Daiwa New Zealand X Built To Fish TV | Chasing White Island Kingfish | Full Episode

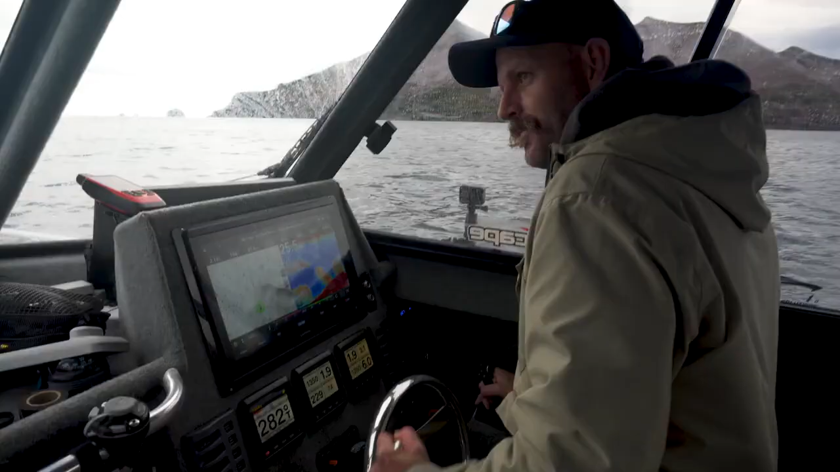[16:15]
Yeah that drop off there is certainly where it seems to be.
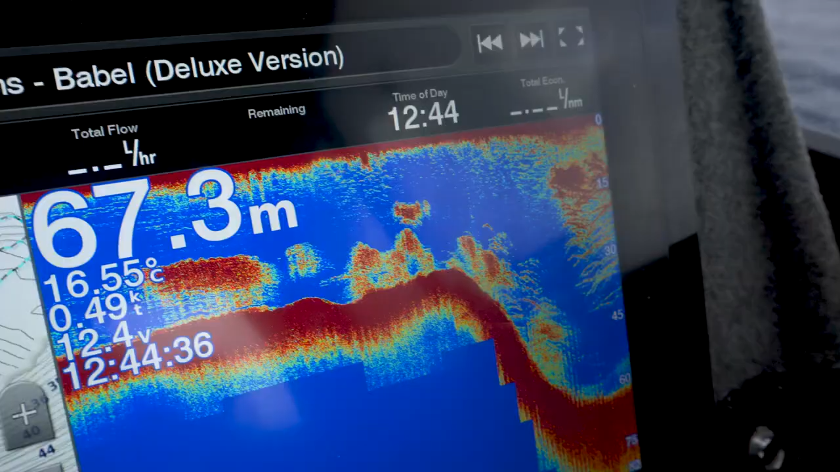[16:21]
On screen: depth 67.3 m, water 16.55°C, speed 0.49 kn
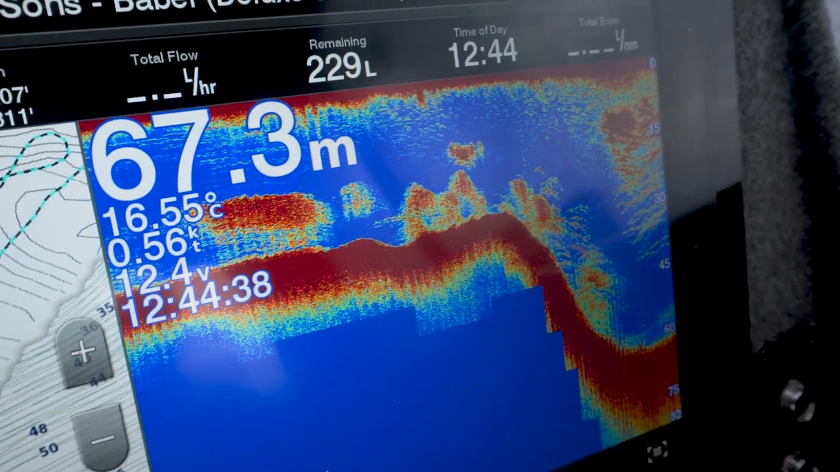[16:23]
On screen: depth 67.3 m, water 16.55°C
Holding the best bait. It's where the livery's got the most spooked eh.